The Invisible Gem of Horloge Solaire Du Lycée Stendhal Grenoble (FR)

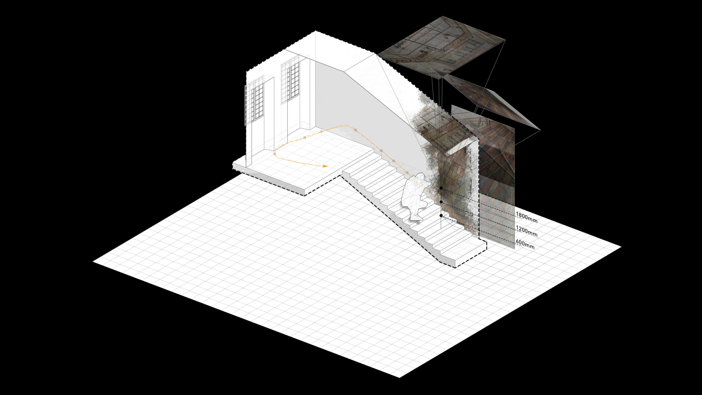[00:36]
choosing holding points at 600 millimeters 1200 millimeters and 1800
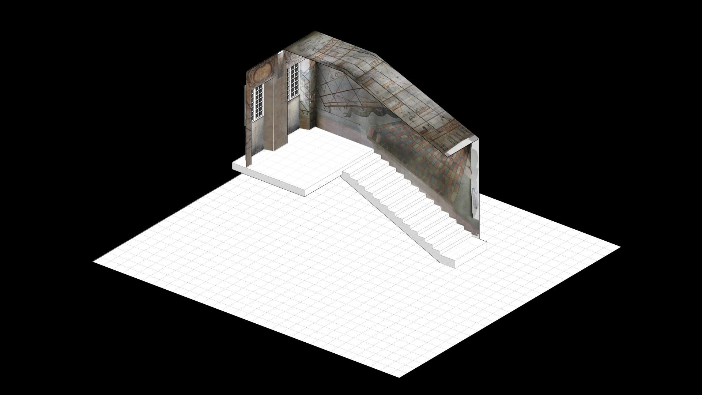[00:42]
millimeters from the ground from which images were shot the 3d